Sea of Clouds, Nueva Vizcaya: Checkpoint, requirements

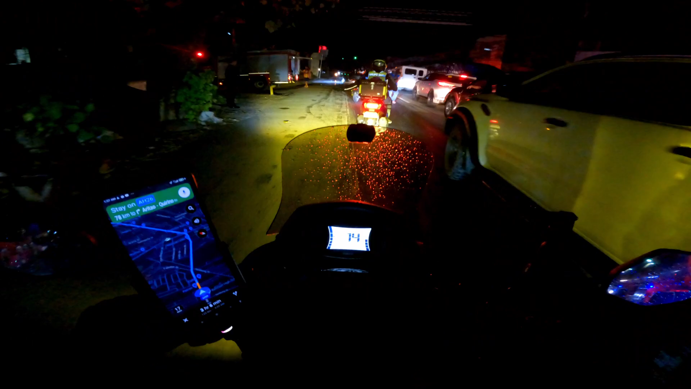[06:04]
May aksidente yata. Ay, may aksidente nga.
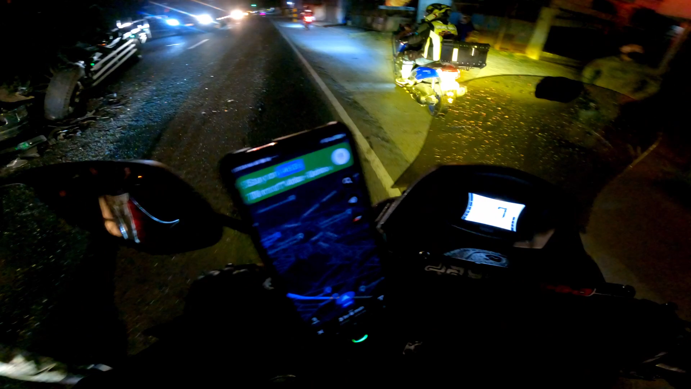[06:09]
Grabe. Nangyari doon. Wow, daming Christmas lights, oh! Paskong Pasko na dito, guys, oh! Ganda, oh.
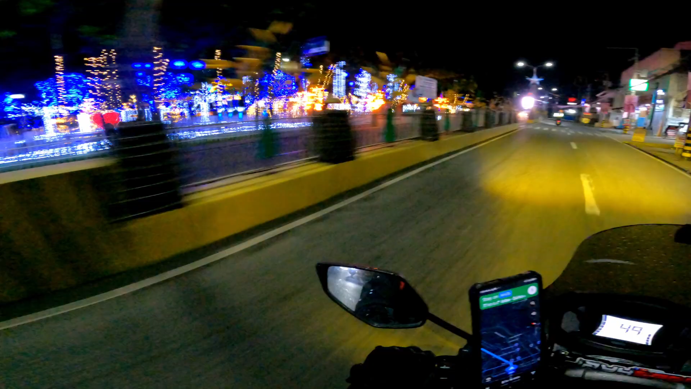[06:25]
Pantabangan, Isabela, Lupao.
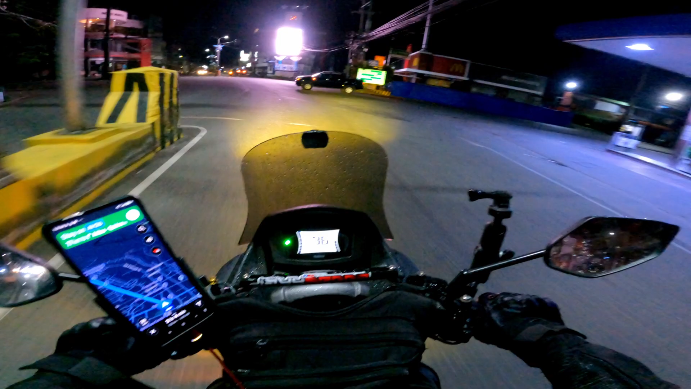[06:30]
Yun, oh, Bumblebee. Yahoo! Nalakas na mga motor na mga to, ha. Shoutout, Aidan.
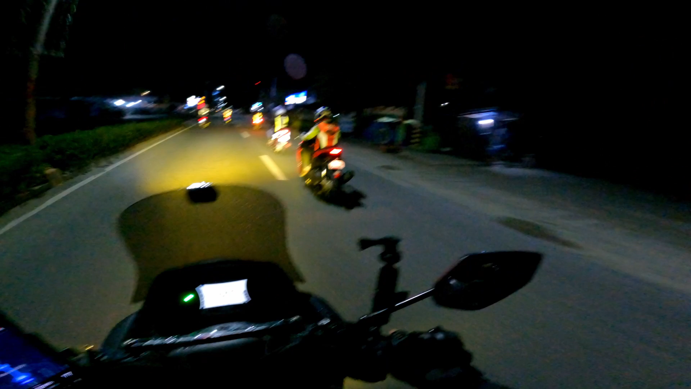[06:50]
Pops Aidan, ito, naka Aerox na pula. Ito, Pops Alcatraz. Ayan o, daming bawang dito. Checkpoint dito guys, katapos ng San Jose City.
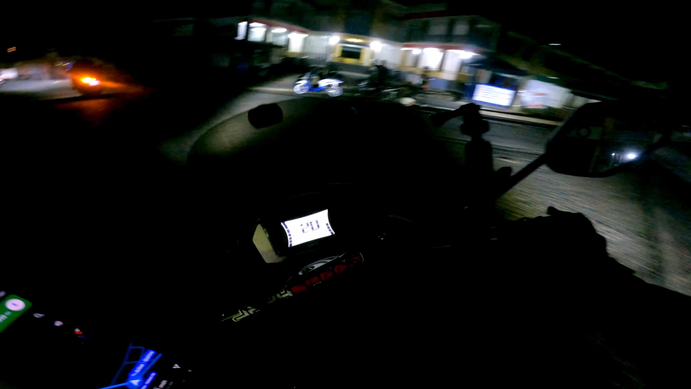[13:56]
So naka 180 kilometers na tayo guys.
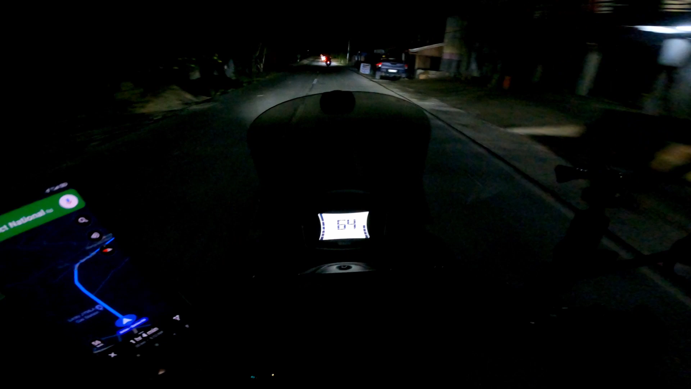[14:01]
35 kilometers na lang, andun na tayo. Here we go again, ito na naman po ang bangkingan.
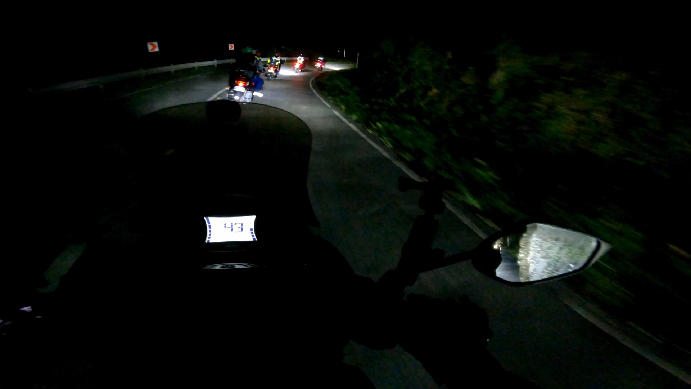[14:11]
Paakit na tayo, lamig na. Sea of clouds dito sa kaliwa. Time check 4:36 AM. Nakaka 200 kilometers na tayo. So malapit na tayo guys. Grabe ang lamig. Naninigas yung kamay ko sa lamig. 16 kilometers na lang, andun na tayo. Nagbumoist na yung ano ko, yung visor ng helmet natin, dahil malamig. Open visor tayo. Uy! Ayan na ang ulap!
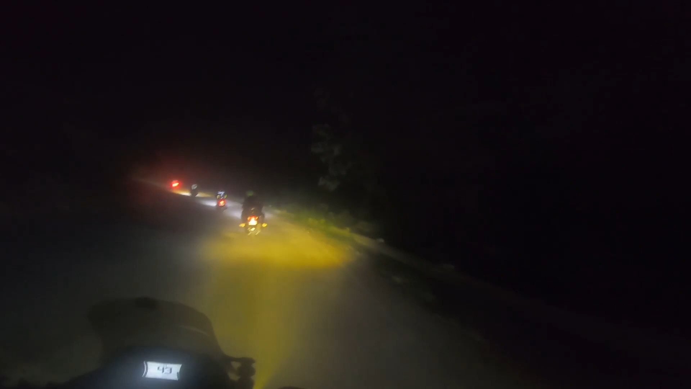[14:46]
Woo! Ayan na ang ulap guys! Nasa loob na tayo ng ulap!
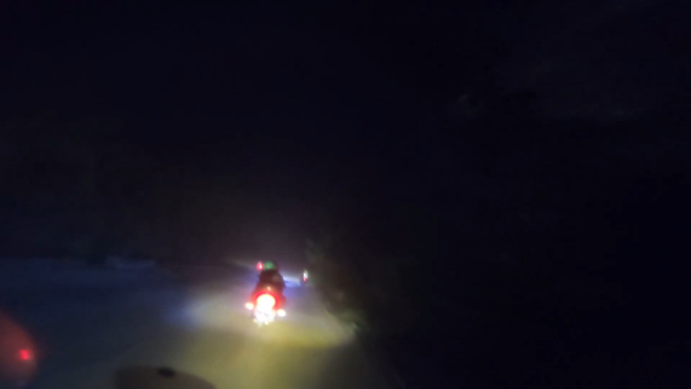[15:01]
Ayan no! Sarap! Ang lamig! Yung hangin parang may basa. Napaka solid. Woo!
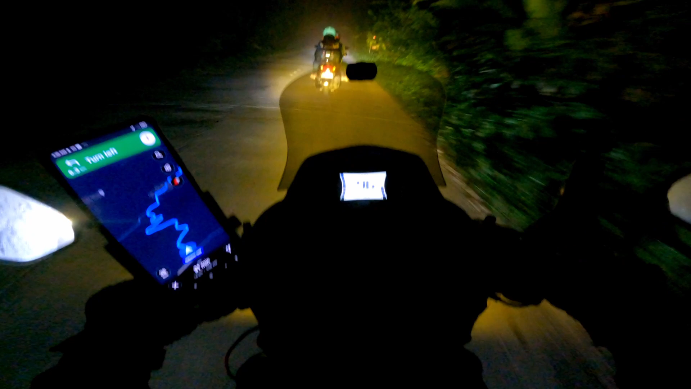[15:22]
nasa loob tayo ng ulap, guys. Ayan, oh. Sana kita sa camera. Wait lang, punasan ko yung camera ko. Woohoo!
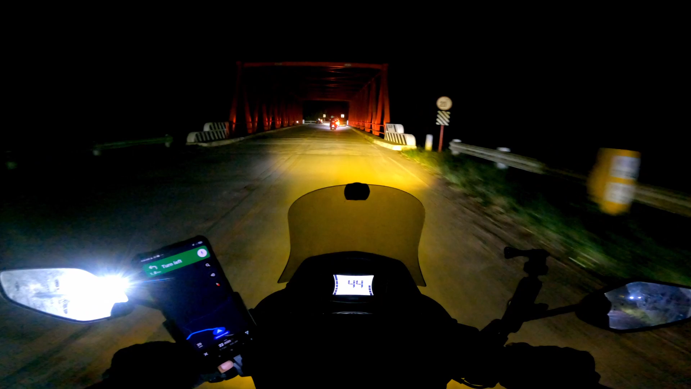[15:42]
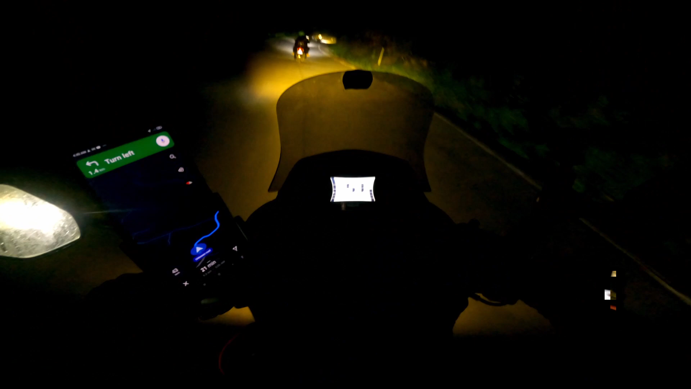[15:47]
Ayun na siguro yun, oh. Belo tayo, belo.
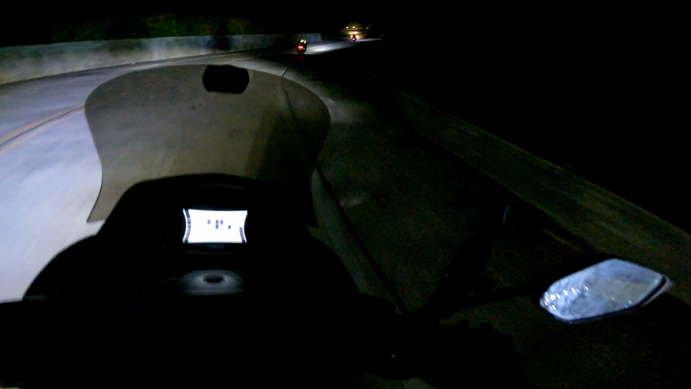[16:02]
Yay! Grabe ang taas! Ito na yata yan, guys.
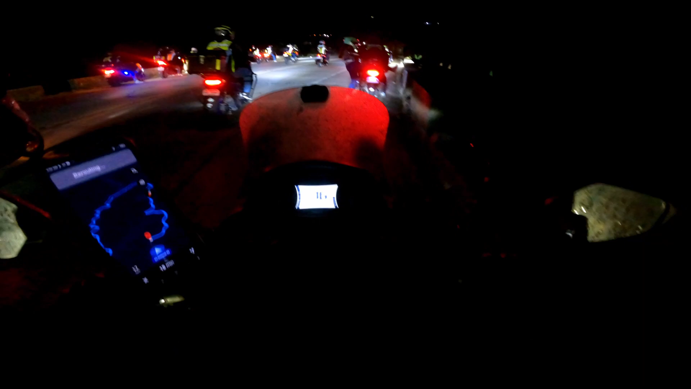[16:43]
Ito na ba yun? Akat pa tayo.
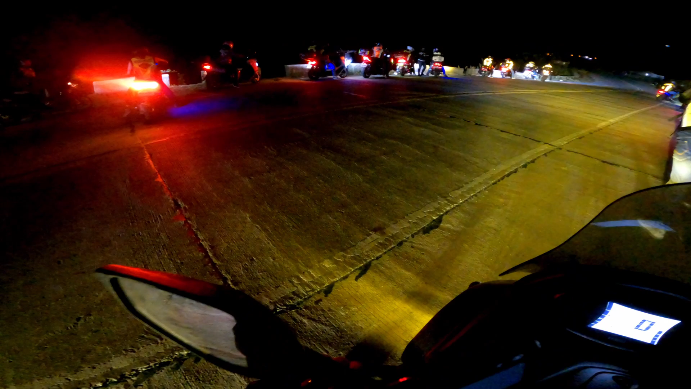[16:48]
Alright. Finally, nandito na tayo, guys. Time check.